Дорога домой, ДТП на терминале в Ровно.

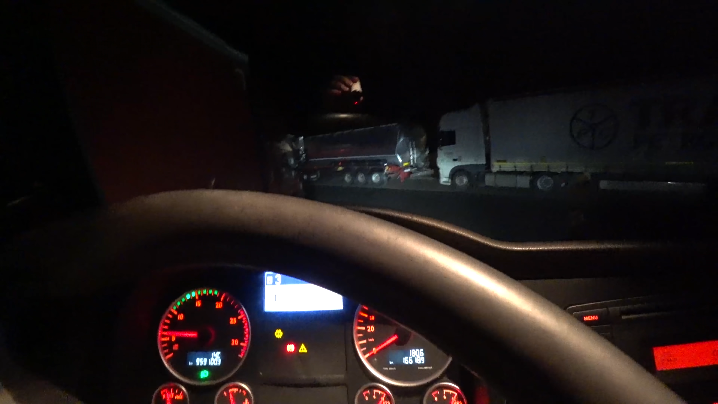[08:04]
Скажу вам, ребята, свет здесь обалденный. Ксенон разжигается, лампочки. Все, с Богом, поехали.
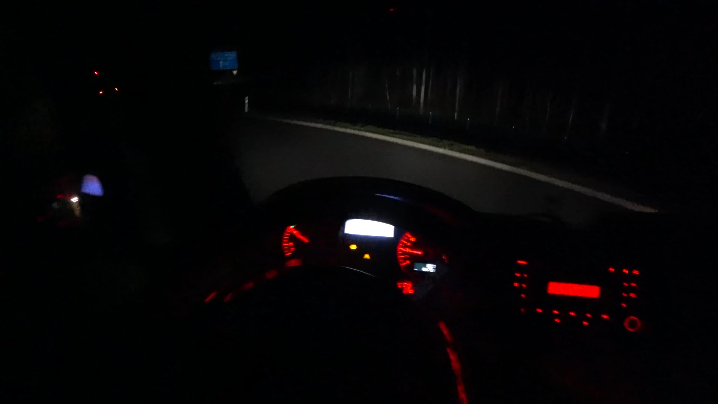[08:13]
Ну как вам свет, ребята? Шикарный, правда? Класс, оптика Умана, конечно, классная. Для дальнобойщиков, наверное, это уже не новость. С февраля месяца при пересечении границы в Европе нужно будет обязательно в тахографе указывать, типа, вот ты въехал в Польшу, что ты в Польшу.
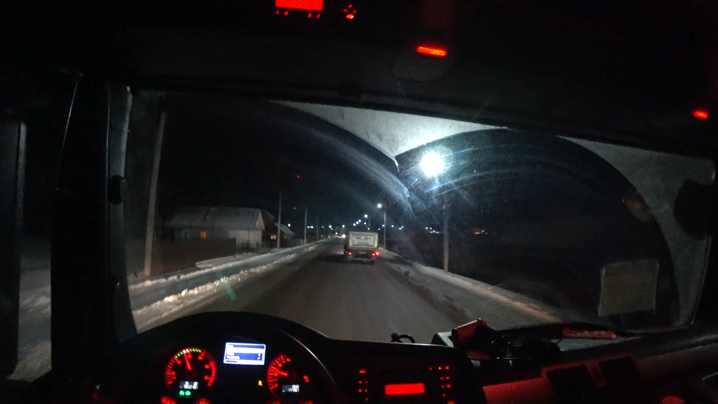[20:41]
Впереди идет тоже самосвал. И перед этим ехал еще один. Он пролетелся с такой скоростью по кочкам. Бу-бу-бу, нас обошел. А этот, смотрю, аккуратно притормаживает. Вот. Или любит машину человек, либо хозяин. Бережет. Аккуратненько. Ну что тут? Разве можно так быстро? А тут уже след просто. Это, ребята, сарны. Посмотрите. Это кошмар просто.
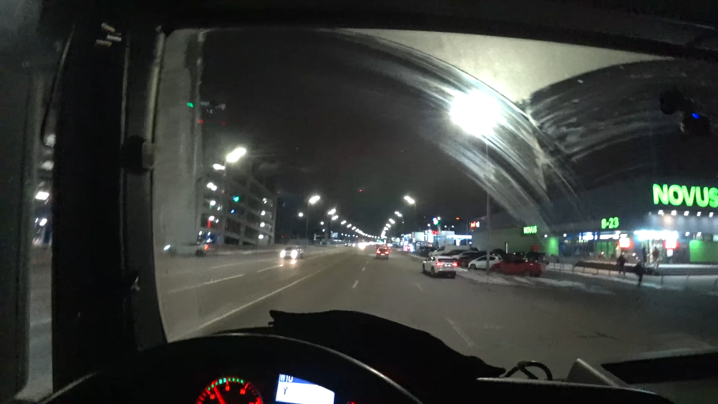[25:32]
Адаптация. Включаем адаптацию. И поездка в Украине. Внимание, Киев. Адаптация. Бибикаем, моргаем. Дули не показываем. Вот этому бедолаге сигналил вот этот вот. Прямо он ему, бедолаге. Все. И удовлетворенный поехал, что ему теперь никто не мешает. Будьте стриманши, будь ласка. Давайте разом будем больше стриманными.